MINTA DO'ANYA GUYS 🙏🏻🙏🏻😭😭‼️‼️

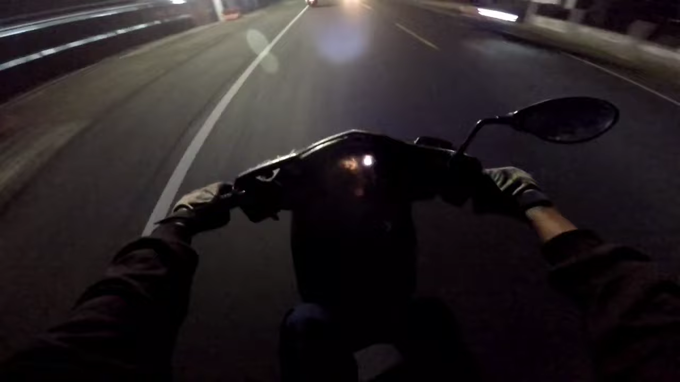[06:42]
Tadi isi 26, ini jarum menunjukkan ke tengah-tengah ya, tapi agak atas aja.